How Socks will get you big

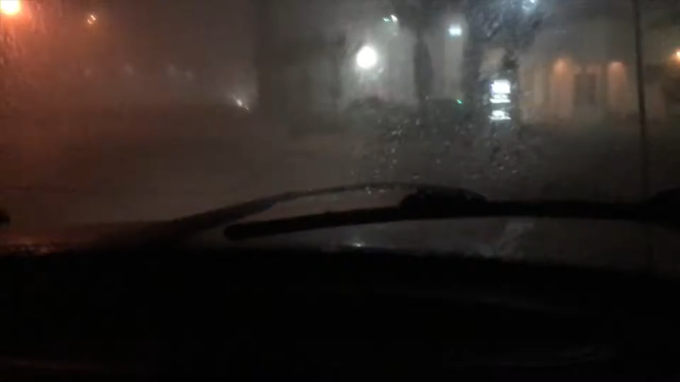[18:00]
Right now, we just got out of work. I mean, you can't see anything, so we might. I don't know, I'm not gonna say shit because I don't want to jinx it, but. Oh, shit, that water scared me, bro.